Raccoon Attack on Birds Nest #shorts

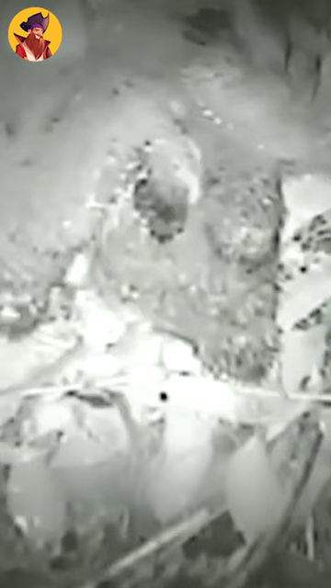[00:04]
What's interesting is that after the raccoon gorged itself for a few hours, one of the parent hawks came in the morning and finished eating the leftovers of its own chicks,
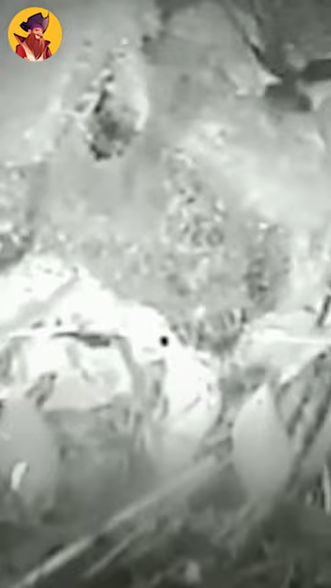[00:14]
every bit down to the last little chick talon. I guess if you can't beat them, you join them. A webcam that was set up above an osprey nest
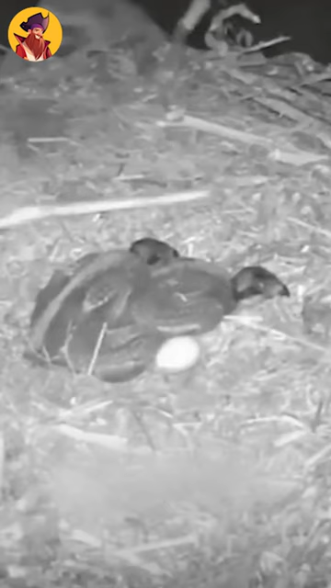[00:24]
close to lake captured nature's ferocity and disturbing detail on an early morning as a raccoon climbed into the perch, attacked the mother osprey, and killed the two young chicks inside. The attack happened in a nest that sits about 15 meters high on a post. In this video, capturing the moment of the attack, the mother osprey looks around nervously, sensing the raccoon's approach. She raises her wings, chirps, and huddles close to the chicks as they sleep.